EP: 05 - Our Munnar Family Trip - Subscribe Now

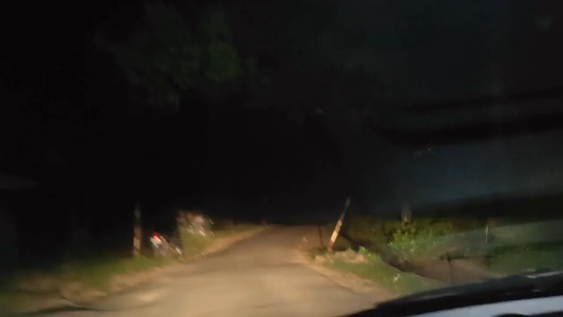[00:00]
വീണ്ടും ചന്ദന ഫോറസ്റ്റിൻ്റെ ഉള്ളിൽ കൂടെ പോവുകയാണ്. ഇവിടെ മാനിനെ കാണാന്നാ പറഞ്ഞത്. ഞങ്ങൾ എന്തായാലും അങ്ങോട്ട് പോയപ്പോൾ കണ്ടില്ല.
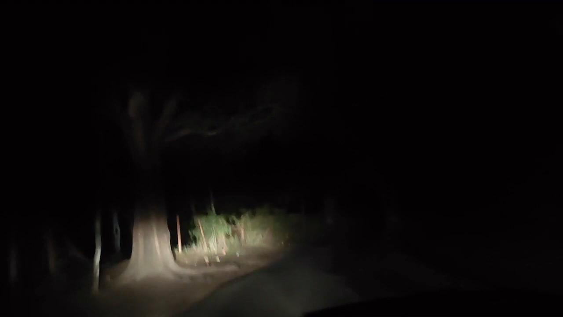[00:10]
തിരിച്ചു വരുമ്പം ഇതാണ് മാൻ. ഫോട്ടോയിൽ കാണുന്നുണ്ടോ അല്ലേ?
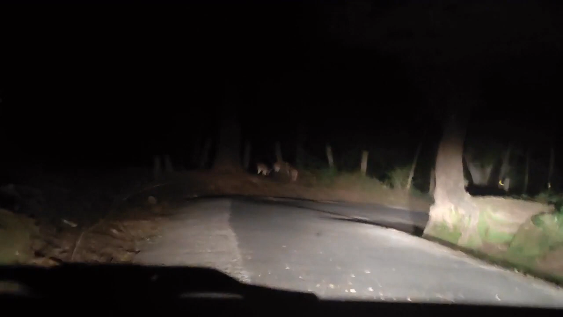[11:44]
ഇതാ ഇഷ്ടം പോലെ മാനുണ്ട് അല്ലേ. ഇവിടെ വരുന്നവർക്ക് പകൽ വരെ കാണാൻ പറ്റും ഇവിടെ മാനുകളെ. താഴെ വെട്ടം കണ്ടിട്ടായിരിക്കും ചിലപ്പോ. നമുക്ക് അടുത്ത് നിന്ന് നോക്കാം അല്ലേടാ.
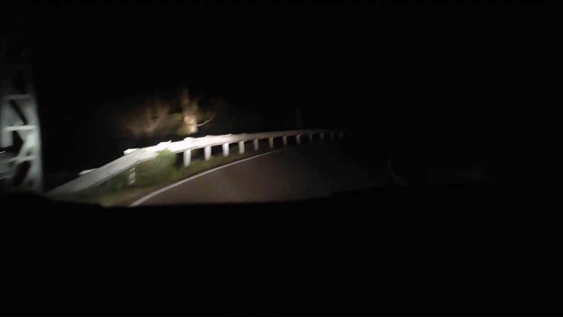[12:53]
മേലോട്ട് കയറുന്നതനുസരിച്ചിട്ടേ ബ്രൈറ്റ് ആണ് ഇത്. ആക്ച്വലി ഇതാ ഡിമ്മ, ഇത് ഡിമ്മും ബ്രൈറ്റും. നമുക്കൊന്നും കാണുന്നില്ല. എന്റെ അമ്മച്ചിയോ
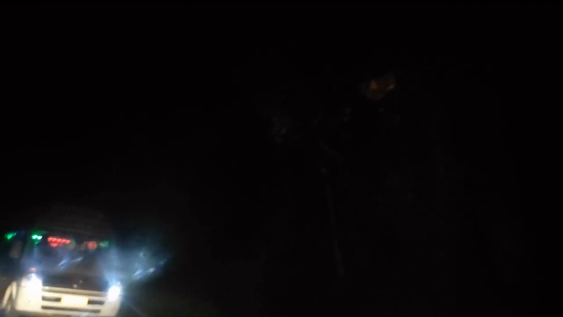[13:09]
കേരളത്തിലല്ലേ പോലും ആരെന്തോ പുകച്ചു കൊടുക്കുന്നല്ലോ.
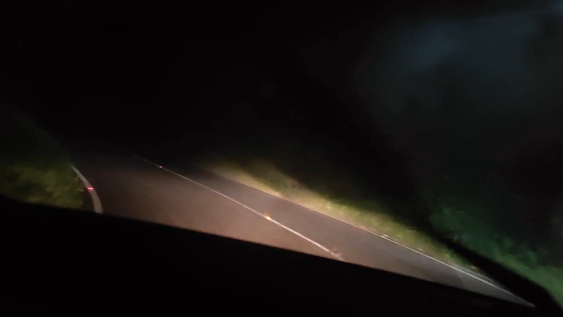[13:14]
എടാ കാര്യമായിട്ട് കോടയാണ് അല്ലേ, നല്ല കോടയുണ്ടല്ലോ.